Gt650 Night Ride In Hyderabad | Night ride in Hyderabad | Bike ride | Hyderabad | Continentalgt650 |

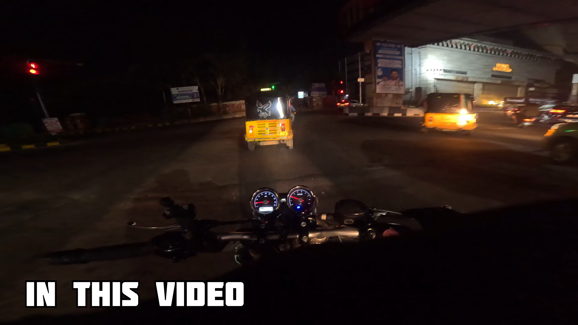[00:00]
మెయిన్ పాయింట్ ఏంటంటే స్ట్రైట్కి వెళ్తే పవర్ స్టార్ పవన్ కళ్యాణ్ గారి ఇల్లు అనమాట. అక్కడ ఆయనకు నేను ఎప్పుడు చిన్నప్పటి నుంచి పెద్ద ఫ్యాన్. అరే ఏంది క్లోజ్ చేసినారు పేరు, ఆడ క్యూఆర్టీ కూడా తిరుగుతుంది.
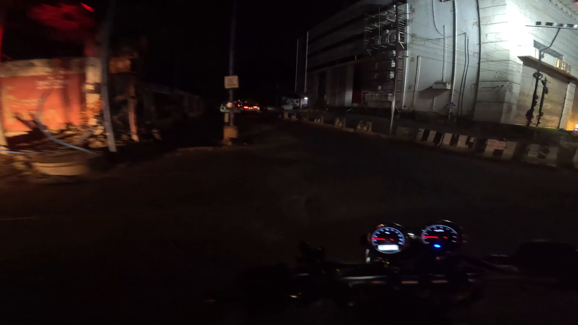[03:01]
ఈ రోడ్ నుంచి ఇలా స్ట్రైట్కి వెళ్తే ఆ డెడ్ ఎండ్లో కనిపించేదే పవర్ స్టార్ పవన్ కళ్యాణ్ గారి ఇల్లు అనమాట. అక్కడ ఆయనకు నేను ఎప్పుడు చిన్నప్పటి నుంచి పెద్ద ఫ్యాను. సో మా గ్యాంగ్ అంతా పవర్ స్టార్ ఫ్యాన్సే.
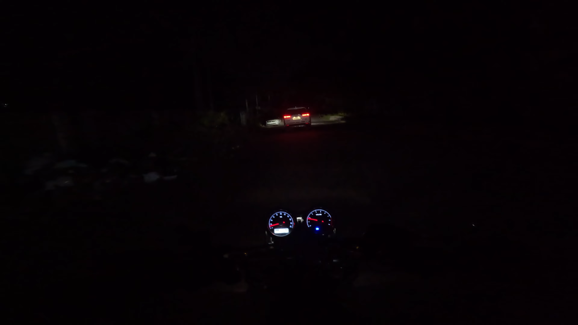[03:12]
చూపిస్తాను ఆ ఇల్లు కూడా. ఇక్కడ మళ్ళీ టర్న్ తిప్పుకోవడానికి ఏం లేదు, డెడ్ ఎండ్ అనమాట అదే. సో అక్కడ కూర్చున్నారా వాళ్ళు చైర్స్ వేసుకొని, గోప్రోలో కనిపిస్తుందో లేదో తెలియదు.
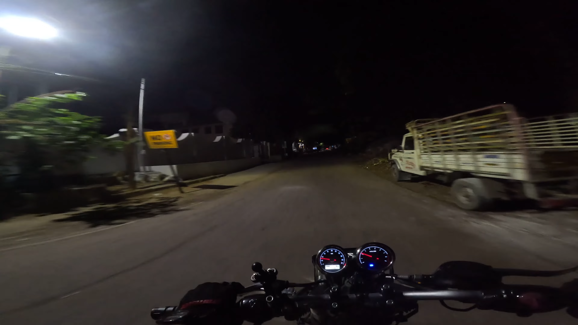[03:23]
అదే అనమాట పవర్ స్టార్ పవన్ కళ్యాణ్ గారి ఇల్లు, ఇదే అనమాట ఇల్లు. వచ్చేసి నియర్లీ 5-6 మెంబర్స్ బౌన్సర్స్ అయితే బయట ఉన్నారు. ఇప్పుడు ఏంటంటే ఎలక్షన్ టైం కాబట్టి
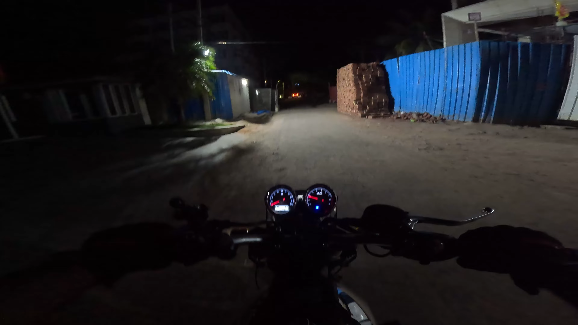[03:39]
ఎవరు వచ్చినా పోయినా కూడా కొంచెం చాలా అబ్జర్వ్ చేస్తుంటారనమాట, థ్రెట్ ఉంటుంది అనేసి.
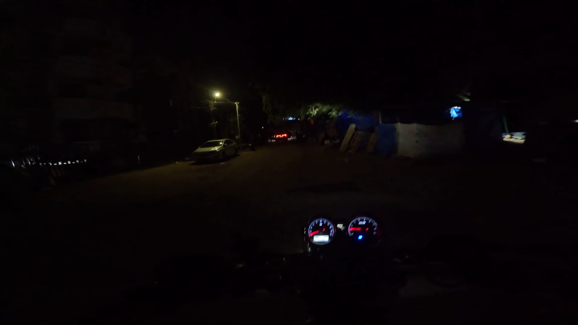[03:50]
ఇదే డెడ్ ఎండ్, ఇంకా అక్కడి నుంచి రూట్ అయితే లేదు, మళ్ళీ యూటర్న్ చేసుకొని వెళ్ళిపోవడమే. మాదాపూర్ మెట్రో స్టేషన్ దగ్గర సిగ్నల్ దగ్గర స్ట్రైట్ వచ్చేస్తే పవర్ స్టార్ గారి ఇల్లు కనిపిస్తుంది. చూడండి ఎంతమంది ఉన్నారు, 1, 2, 3, 4, 5 మెంబర్స్.
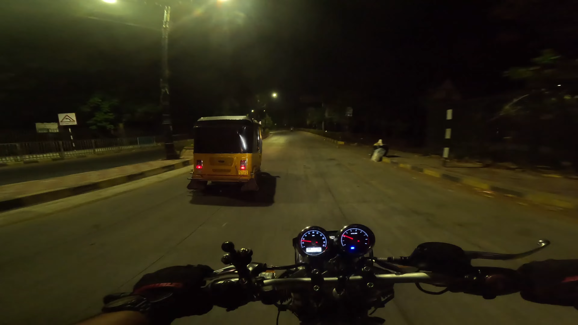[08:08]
ఎవరు లేరు ఈరోజు. అదే నిన్నైతే ఓ జాతర ఉంటుండే హైదరాబాద్లో ఉన్న కపుల్స్ అందరూ ఇక్కడ కాజాగూడ లేక్ ఈ ప్లేస్లో ఉంటుండే. మామ వాళ్ళు ఉన్నారు.
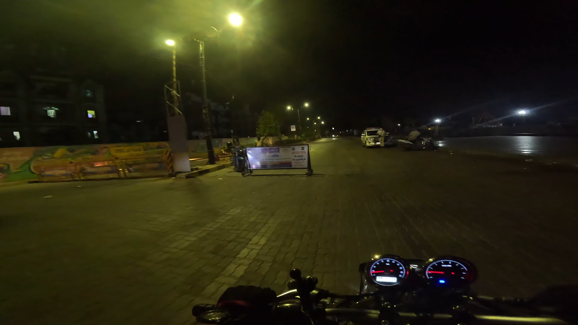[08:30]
ఓకే సార్, ఓకే ఓకే. లేదనుకుంటా అట్లా, ఏదైనా స్టంట్ జరిగింటే తప్ప ఇంత స్ట్రిక్ట్ పెట్టారు. బ్యాడ్ లక్, క్లోజ్ చేసేసినారు.
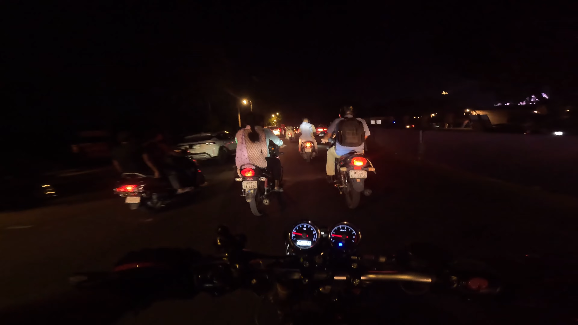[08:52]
ఘోరంగా చెమట పెట్టుతుంది హెల్మెట్లో. కొంచెం స్పీడ్ పోతే అన్న గాలి వస్తుంది. కపుల్స్ అందరూ మంచి మంచిగా ఫోటోషూట్ దిగుతున్నారు. సెక్రటేరియట్ ఎంత పెద్ద ఉంది.
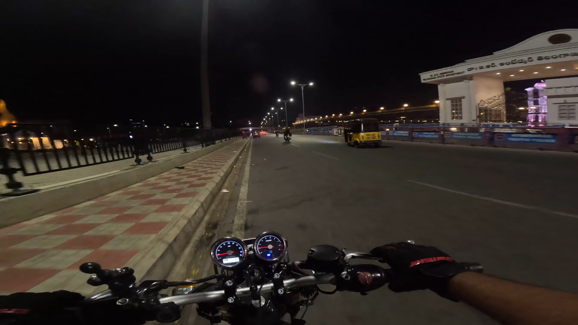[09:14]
సలెంట్ కట్టించినారు, డాక్టర్ అంబేద్కర్ తెలంగాణ రాష్ట్ర సచివాలయం.
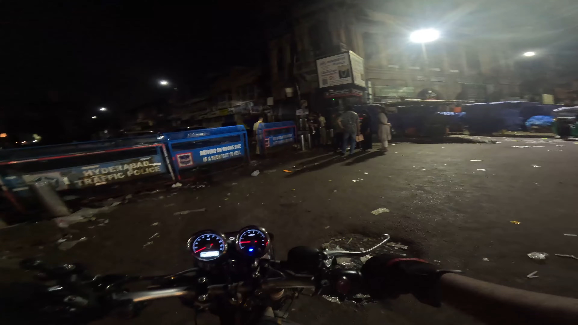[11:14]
ఓకే సార్, వీళ్ళేమో రిక్వెస్ట్ చేస్తున్నట్టున్నారు ఒకసారి వెళ్ళాలనేసి. సో వాళ్ళకు కూడా అలౌ చేయట్లేదు, అలౌ చేయట్లేదు.
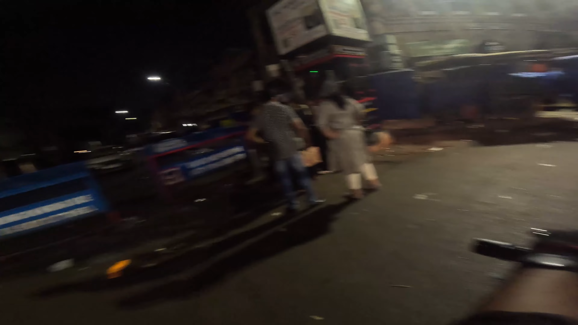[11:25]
మనం ఎంత రిక్వెస్ట్ చేసినా అస్సలు అలౌ చేయరు. సో అది విషయం అయితే లైట్గా ఆకలేస్తుంది, ఎక్కడైనా ఏదైనా తినేయాలి.
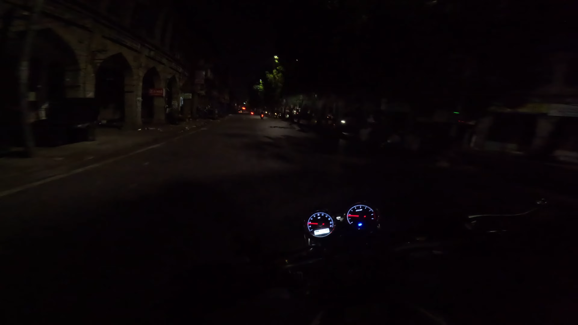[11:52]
సో మనం తినేసి వెళ్ళేలోపు 2 అవుతుంది. మళ్ళీ పొద్దున్నే కొంచెం వర్క్ ఉందన్నమాట, ఆ వర్క్ చూసుకోవాలి. మొత్తం కంప్లీట్గా ఎక్కడ చూడు క్లోజ్ చేసేసినారు.
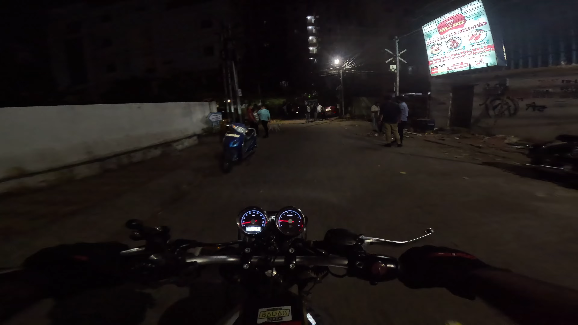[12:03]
ఓ ఇక్కడ కూడా క్లోజ్ చేసేసినారు. ఓన్లీ చాయ్ అవైలబుల్ ఉంది. ఇది షవర్మా ఈ టైంలో తింటే పోతాం. ఎక్కడ ఇడ్లీ ఏ టిఫిన్స్ ఎక్కడ లేవు, కంప్లీట్గా క్లోజ్ చేసేసినారు.
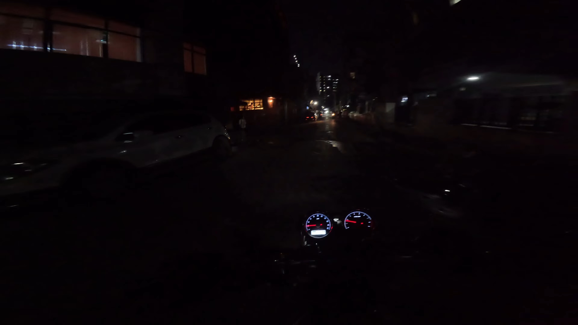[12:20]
స్పేస్ సర్కిల్లో కూడా మొత్తం బంద్. మరి లోపల నుంచి అమ్ముతున్నారా అంటే లేదు, ఓన్లీ వాటర్ బాటిల్స్, టీ, కాఫీ ఇవి ఒక్కటి అమ్ముతున్నారు అంతే. ఫుడ్ అయితే ఎక్కడ లేదు.